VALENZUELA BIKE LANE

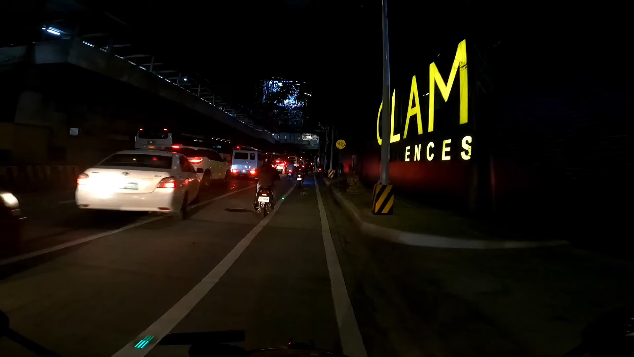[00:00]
What's up mga ngayon? Nandito tayo nung side sa Kamuning.
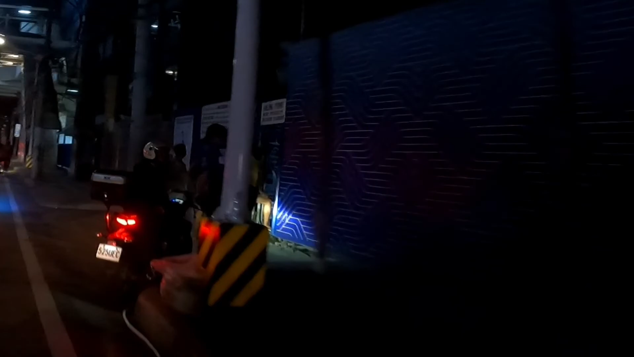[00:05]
So kung makikita nyo, sa bike lane tayo pero hindi tayo inuhuli ng MMDA kasi sila mismo yung nagpapadaan sa atin dyan.
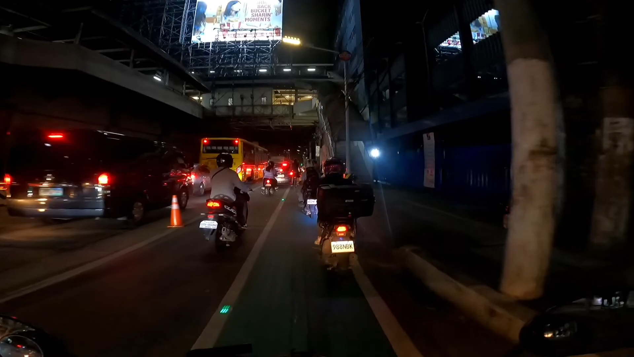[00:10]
So ina-apply nila yung humanitarian consideration.
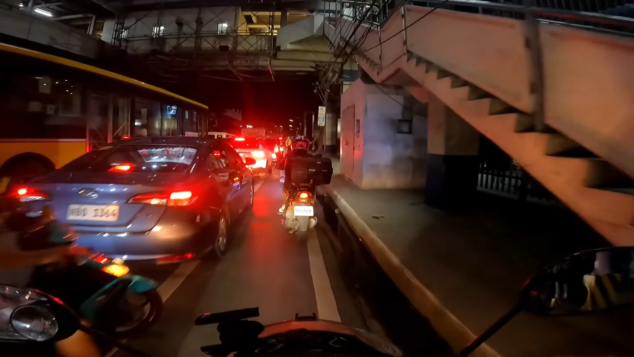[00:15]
Oo nga, bike lane dyan pero sobrang traffic kaya ginagawa yung bus lane.
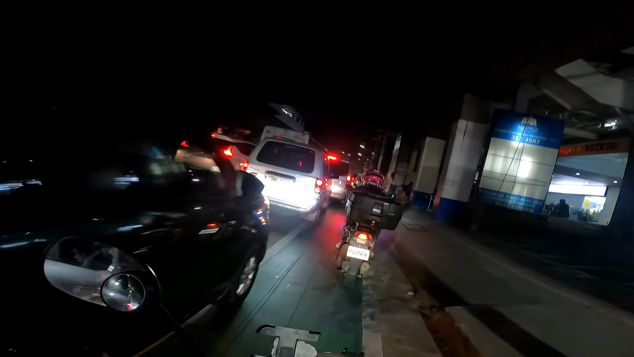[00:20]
Bike ko ginawa itong video na ito kasi ginawa ko itong video na ito para may intindihan yung iba.